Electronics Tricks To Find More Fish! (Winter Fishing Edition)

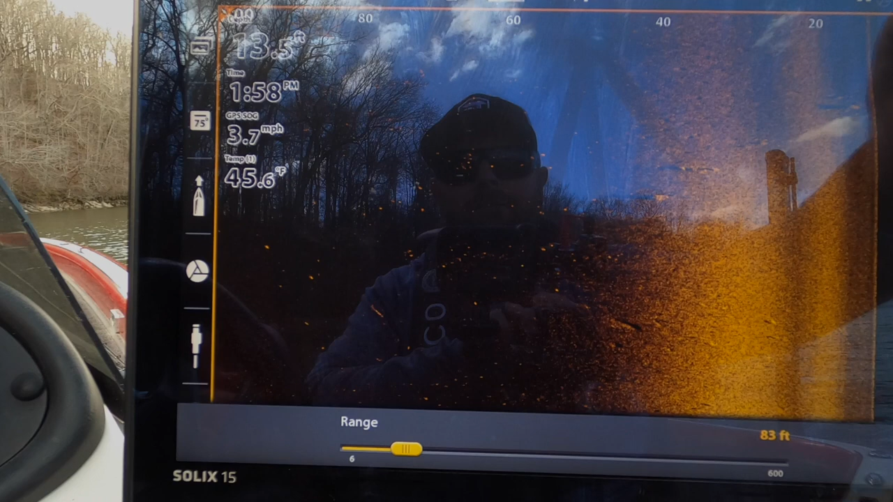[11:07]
On screen: depth 13.5 ft, water 45.6°F, speed 3.7 mph
Let's do 75, make it a nice, easy number.
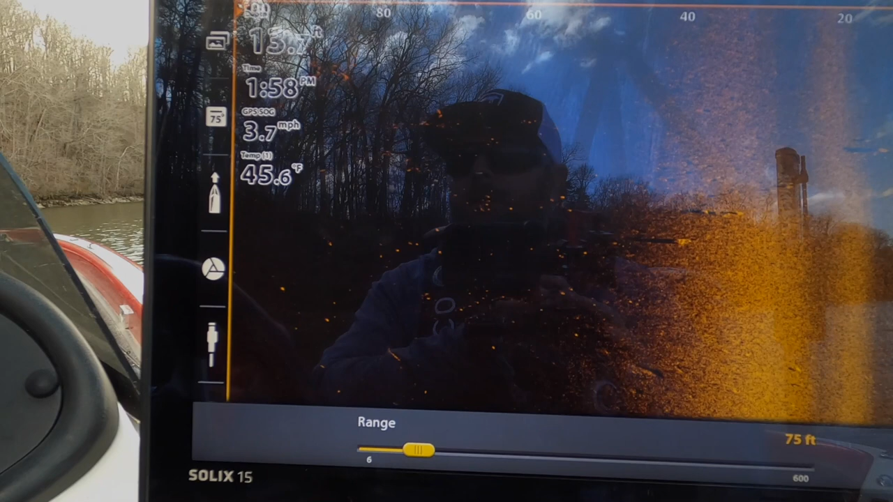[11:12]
On screen: water 45.6°F, speed 3.7 mph
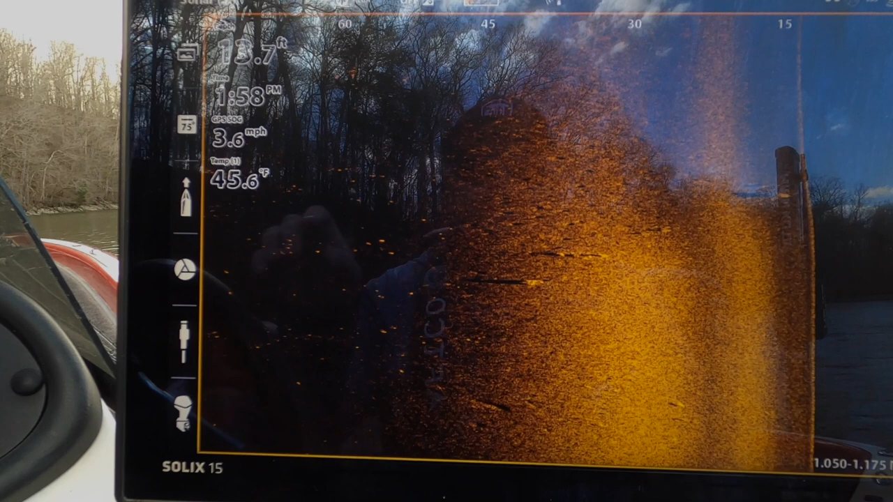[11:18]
On screen: depth 13.7 ft, water 45.6°F, speed 3.6 mph
So I'm sitting in just, just under 14 foot. So 13 and a half feet.
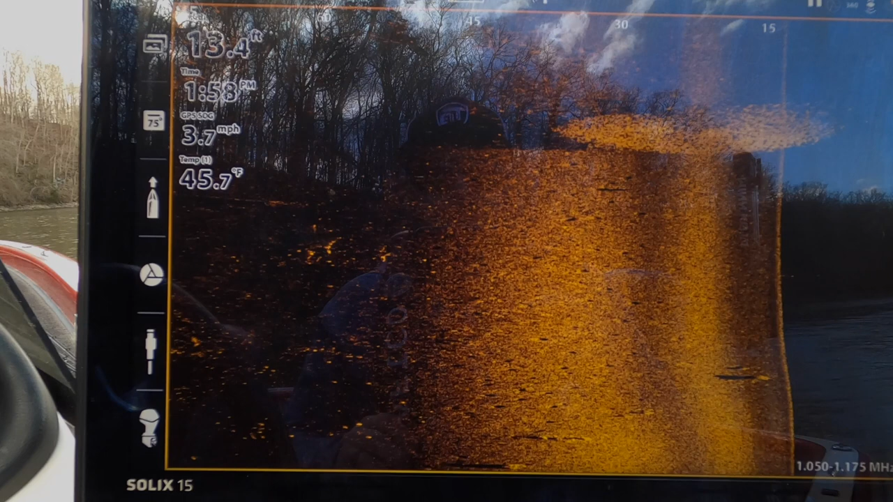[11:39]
On screen: depth 13.4 ft, water 45.7°F, speed 3.7 mph
There's so much bait back here.
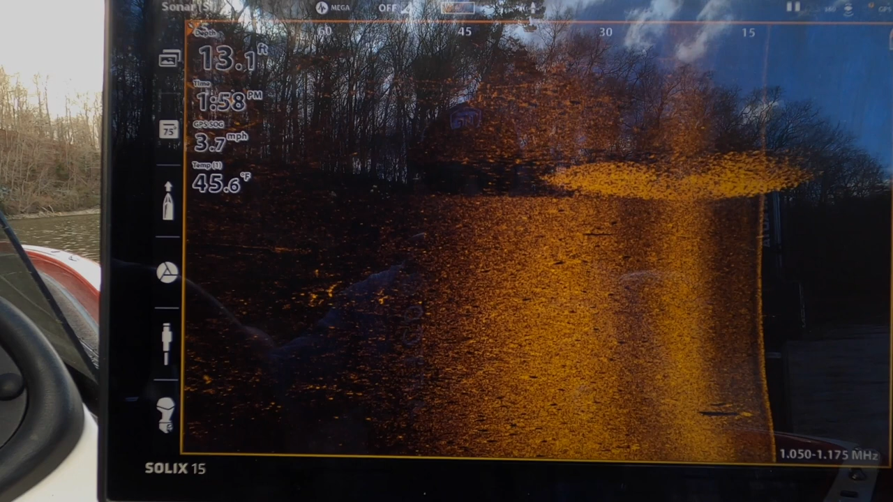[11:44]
On screen: depth 13.1 ft, water 45.6°F, speed 3.7 mph
And if I have to guys, I'll flip around and I'll go the other direction and see if the reflection is not as bad.
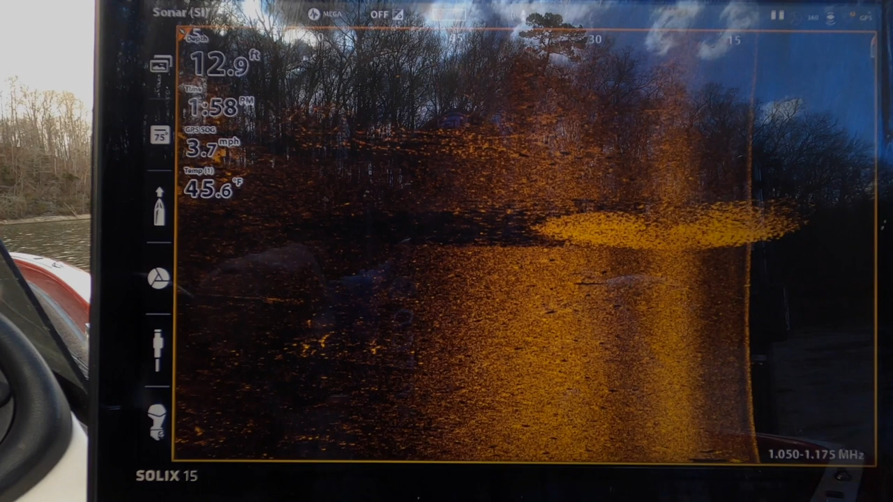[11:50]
On screen: depth 12.9 ft, water 45.6°F, speed 3.7 mph
You can see this old lay down here, just a real small skinny lay down.
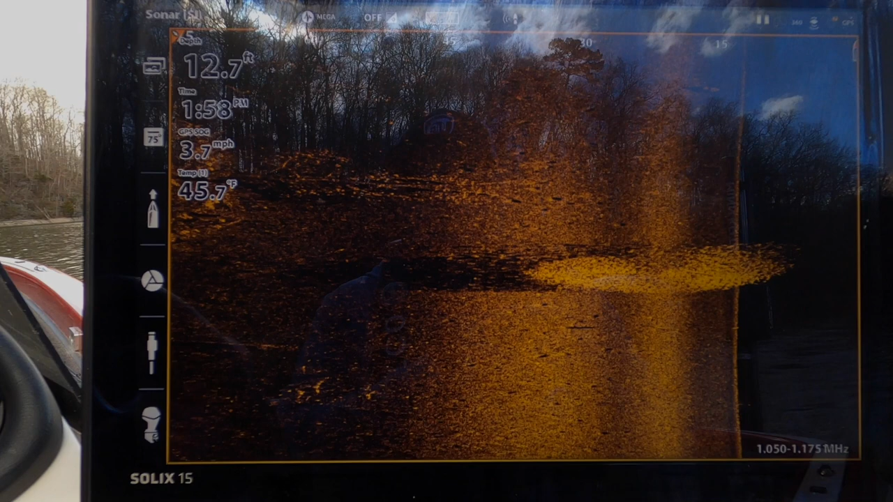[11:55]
On screen: depth 12.7 ft, water 45.7°F, speed 3.7 mph
But you can see how just switching and using your whole
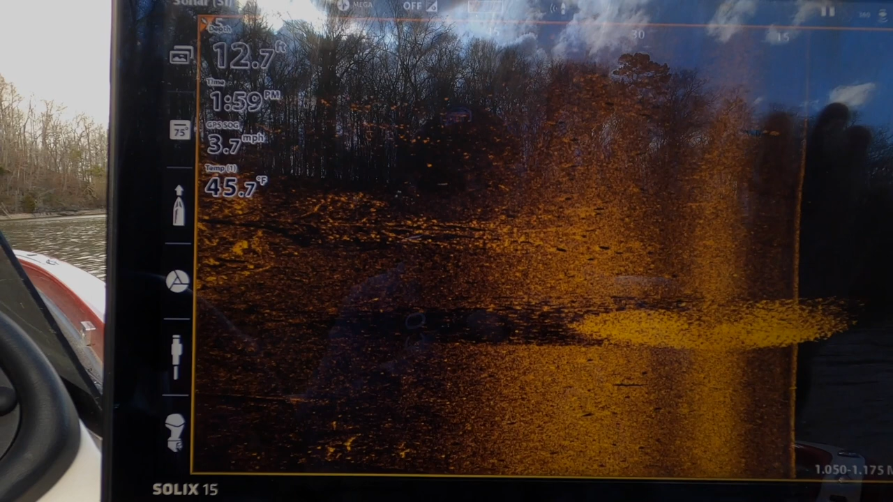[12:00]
On screen: depth 12.7 ft, water 45.7°F, speed 3.7 mph
unit to show the area that you want to scan gives you a lot better picture of what's going on
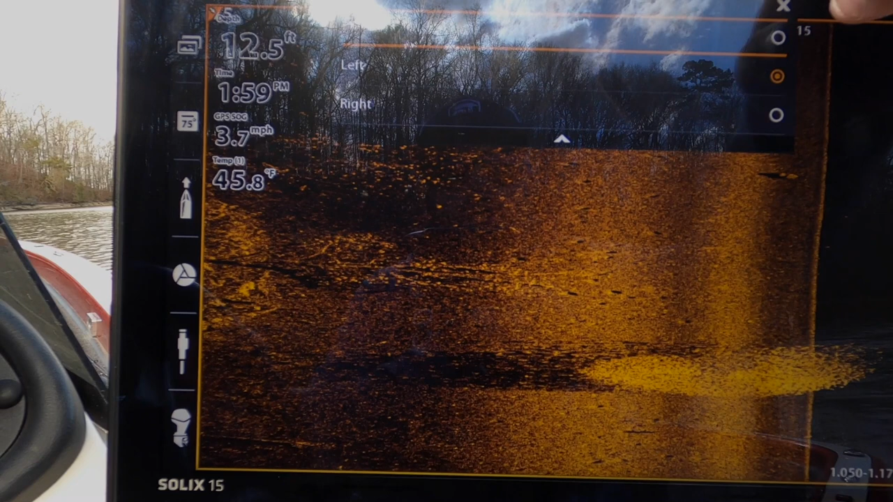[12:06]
On screen: depth 12.5 ft, water 45.8°F, speed 3.7 mph
than wasting half the screen out here.
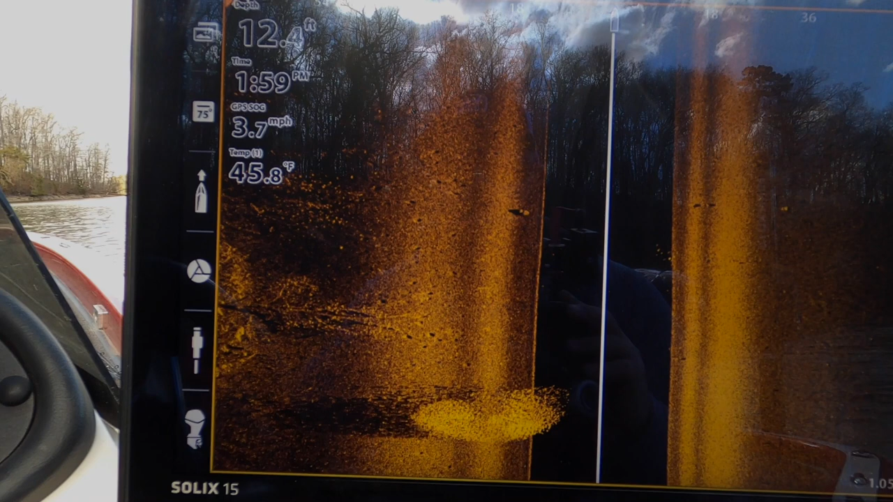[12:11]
On screen: depth 12.4 ft, water 45.8°F, speed 3.7 mph
You're literally doubling your size of the area you're looking at. See that tree that lay down there? See a rock here?
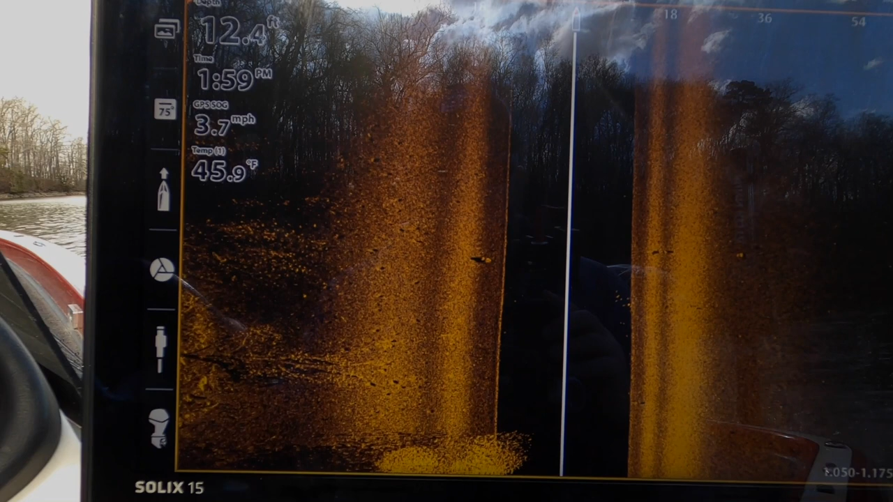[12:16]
On screen: depth 12.4 ft, water 45.9°F, speed 3.7 mph
See some fish suspended out here?
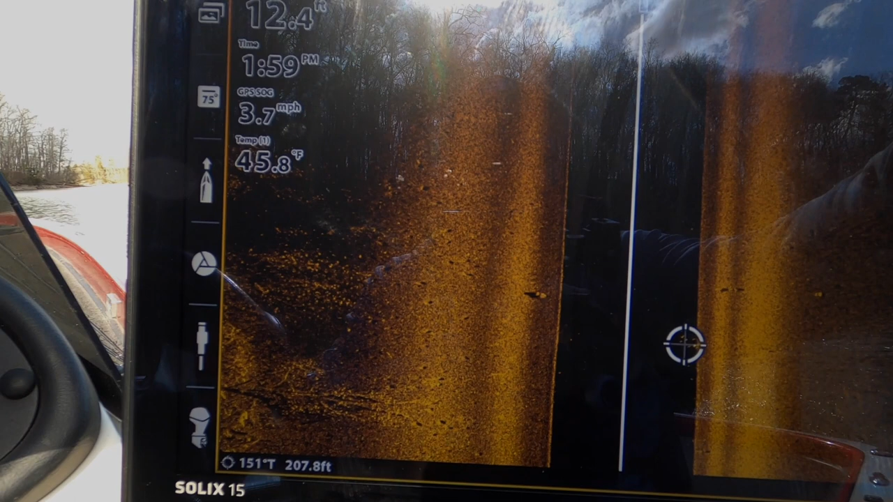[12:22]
On screen: depth 12.4 ft, water 45.8°F, speed 3.7 mph
Again, we've covered it in previous videos, but you can see how the white shows up.
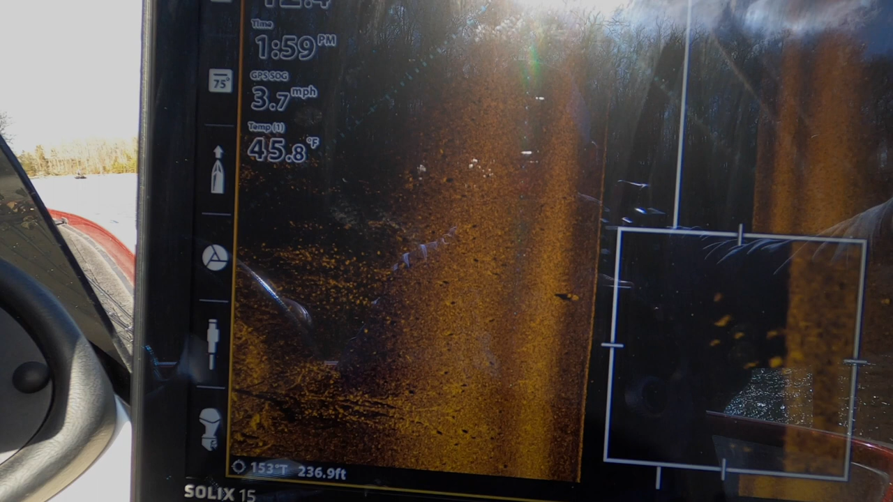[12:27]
On screen: water 45.8°F, speed 3.7 mph
That's their air bladders. Those are fish suspended.
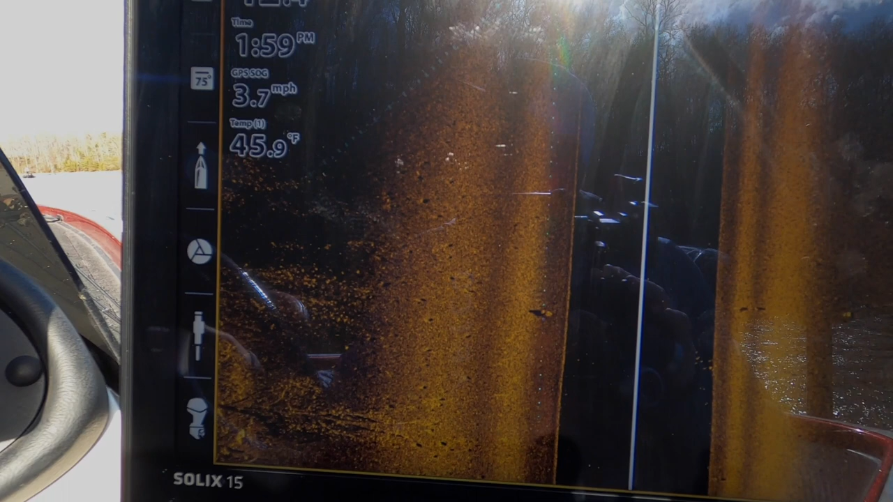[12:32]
On screen: water 45.9°F, speed 3.7 mph
But getting back to it,
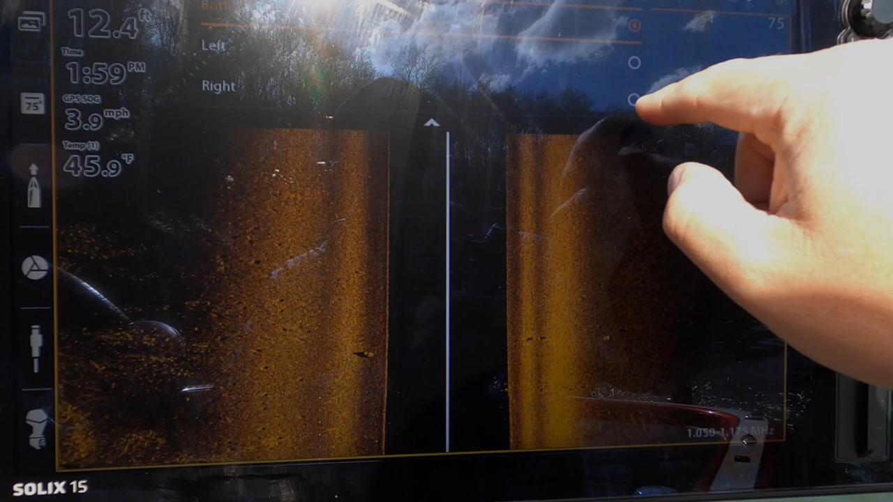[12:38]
On screen: depth 12.4 ft, water 45.9°F, speed 3.9 mph
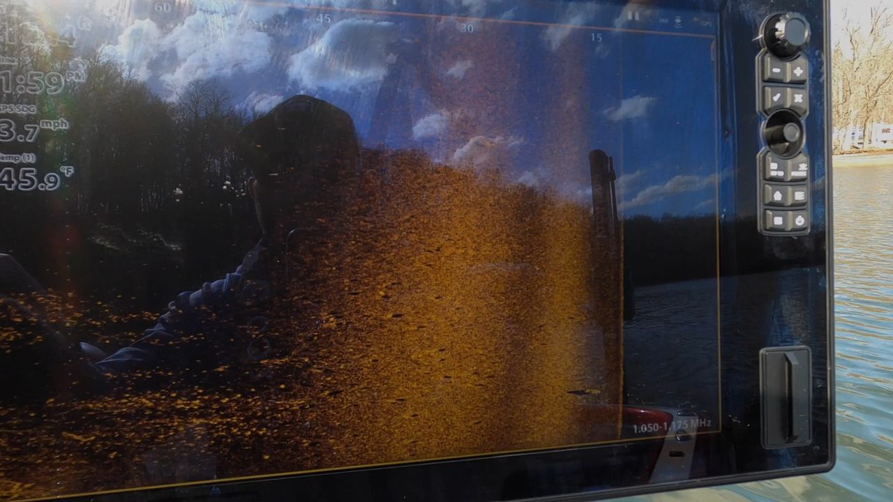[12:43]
use the full screen to scan the area that you want to see.